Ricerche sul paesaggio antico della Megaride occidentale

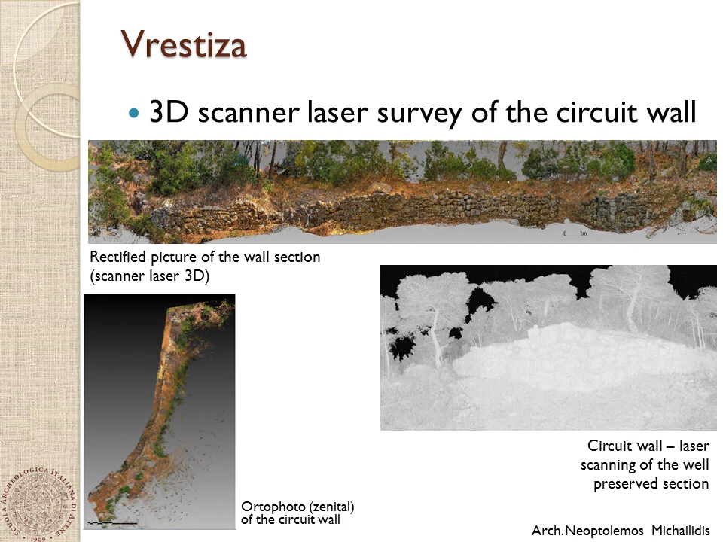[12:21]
Nella fase finale di rielaborazione sono state eliminate le informazioni in eccesso relative alla fitta vegetazione che copre e circonda il tratto di muro e che rendeva difficile il rilievo con strumenti tradizionali, data anche la forte pendenza del terreno in quel punto. Le attività di ricognizione intensivo-sistematica di superficie hanno seguito una griglia di 20x20 e 10x10 metri rispettando i confini dei campi,
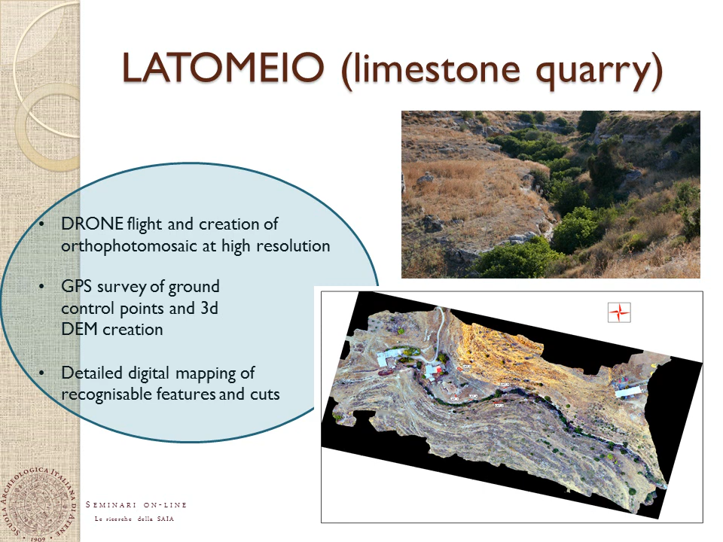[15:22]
Voli da drone e fotogrammetria hanno aiutato nelle operazioni di rilievo e nella creazione di un ortofoto da utilizzare per la pianta e il modello 3D.